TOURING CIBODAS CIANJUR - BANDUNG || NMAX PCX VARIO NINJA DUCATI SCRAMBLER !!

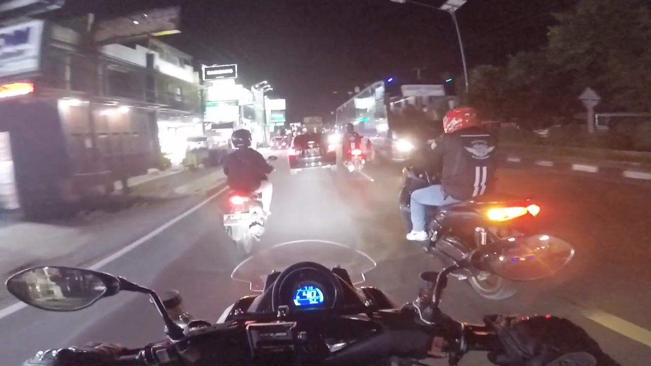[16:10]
dua motor lagi pada nyangkut di kanan
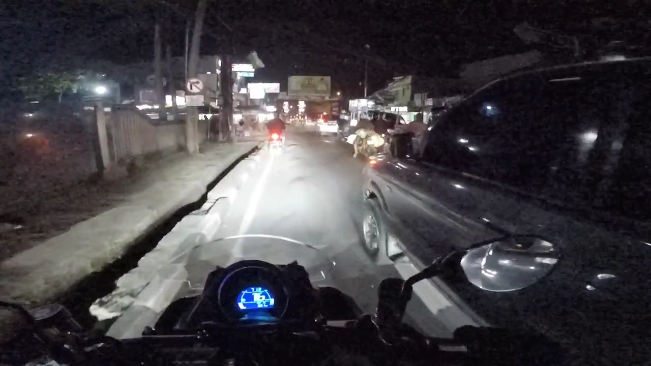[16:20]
tuh jalanannya bergelombang kayaknya ini kita udah sampe di sekitaran Cianjur-Ciranjang gitu deh iya gak sih saya ingat gue yang rame-rame begini ya betul ada tulisannya tuh Jogja-Ciranjang
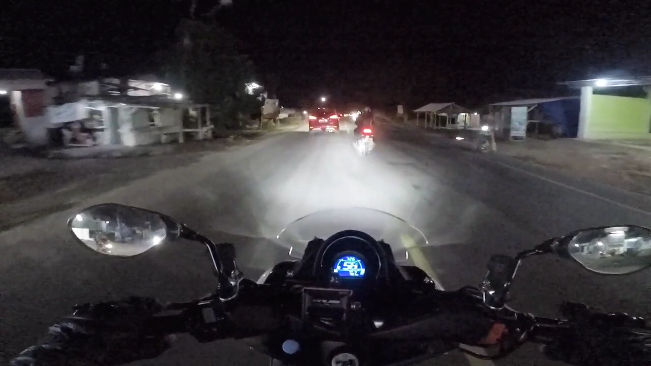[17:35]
ini gue lagi kepisah sama rombongan temen-temen temen-temen karena gue ada paling belakang dan gue nungguin Pak Ian di depan gue pake vario jadi ya udah kita nikmatin aja kesempatan rata-ratanya ada di 60an kalau rombongan tuh pasti ada di 70-80 tuh makanya bisa ketinggalan oke
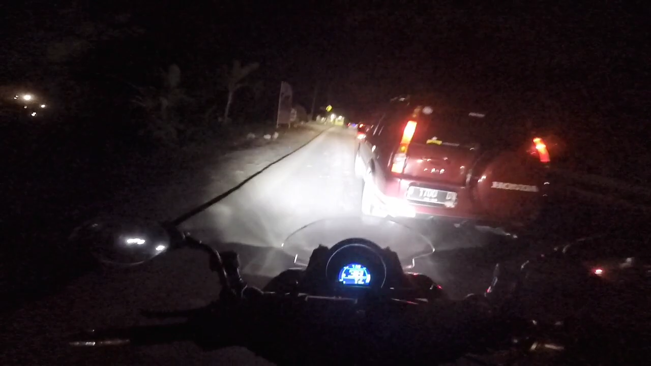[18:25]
gelap banget sih emang disini kalau malem cuma aslinya enggak kok maksudnya masih bisa keliatan lah kalau di kamera ya kayaknya gelap banget dan gue bener-bener kepisah sama rombongan paling depan temen-temen masih ada satu rider lagi sih di belakang gue yang pake vario tadi gue lagi tungguin juga sih ini
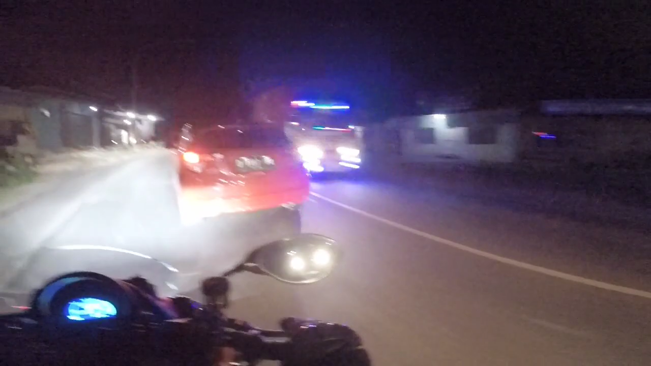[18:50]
tuh jadi suasananya kayak gini nih masih banyak yang jualan itu loh
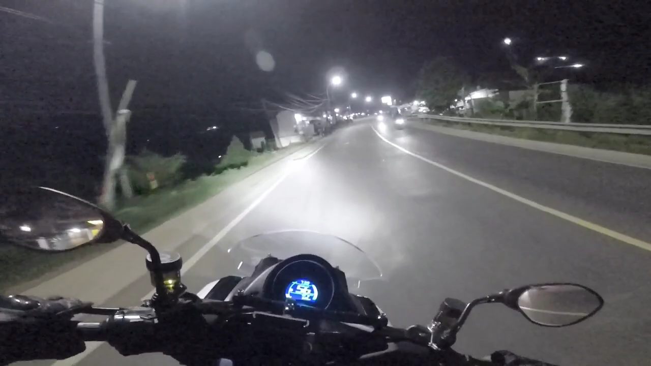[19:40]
ya kayak gini temen-temen situasinya lumayan di beberapa titik masih ada yang rame gitu ya kayak alfa terus area-area pertokohan gitu sisanya sih udah gelap lagi kalau kalian lewat sini ya ini tuh kayak kapur semua temen-temen maksudnya debunya luar biasa deh ini di daerah sini tuh
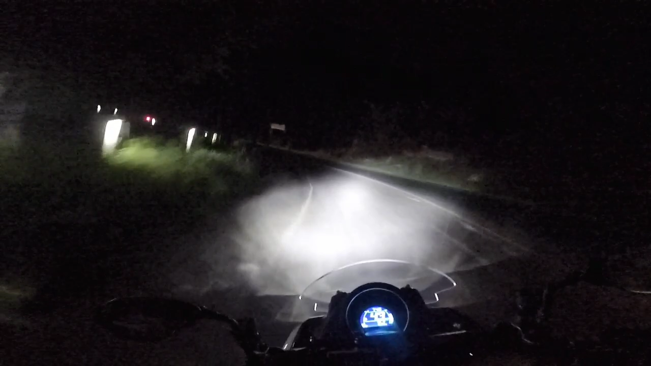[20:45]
ini gue mumpung dapetin momen kayak gini yang biasa gue alamin kalau pakai mobil kantor kayak gini temen-temen ngantrinya dan ini itu murni cuma karena apa namanya pasti ada track yang lambat
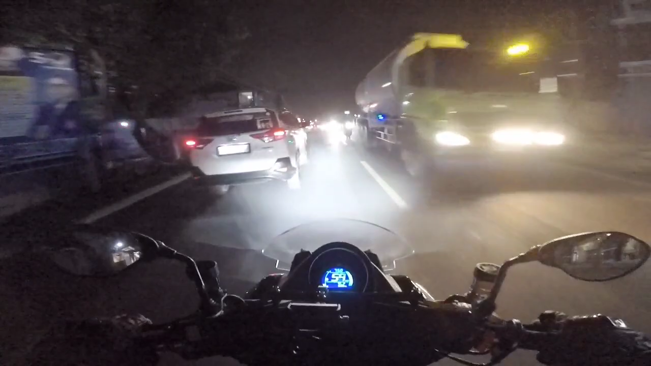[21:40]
nah kita udah mau masuk ke daerah bandung barat ini pada larangnya masih agak panjang sih tapi ya udah dapet lah ininya apa suasananya oke sekarang kita coba adakah pertama turbo
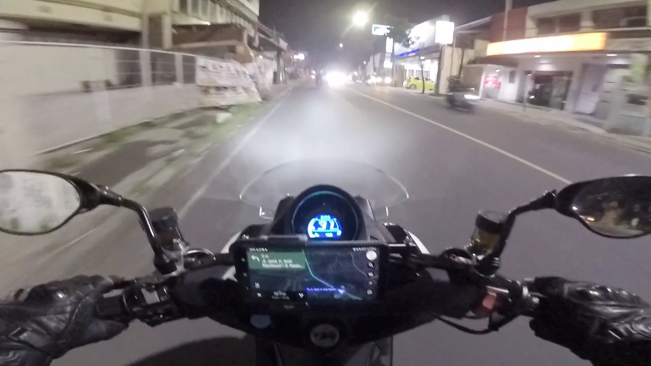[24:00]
oke kita udah di daerah Cimahi bener-bener belas hilang deh romongan gua yang depan dan belakang tapi gapapa karena emang udah dekat juga sih